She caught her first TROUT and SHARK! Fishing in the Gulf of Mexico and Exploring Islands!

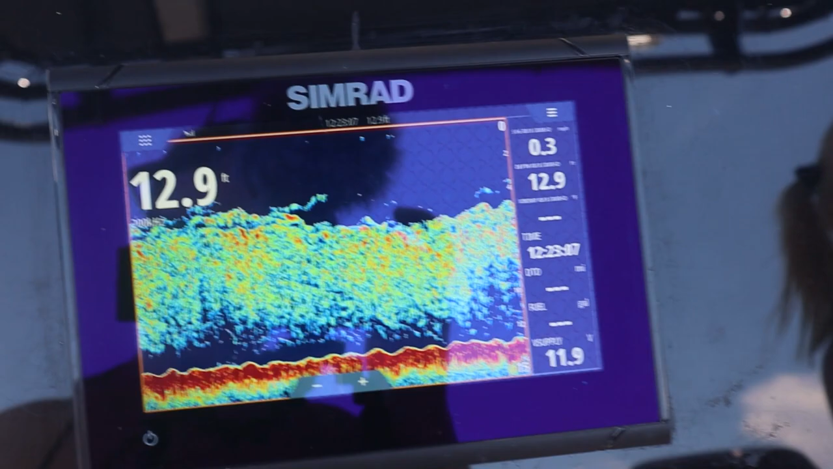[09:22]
On screen: depth 12.9 ft
That's what we're fishing right now. Something's coming through, a school of something's coming through.
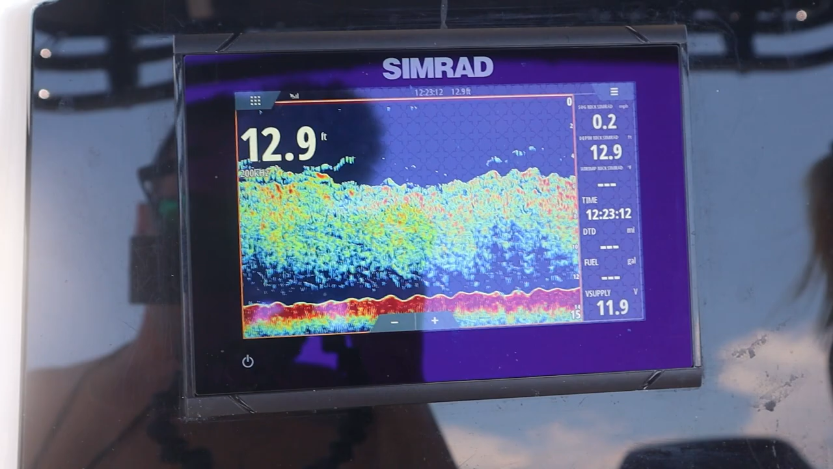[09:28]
On screen: depth 12.9 ft
Hopefully we'll get a hold of something good.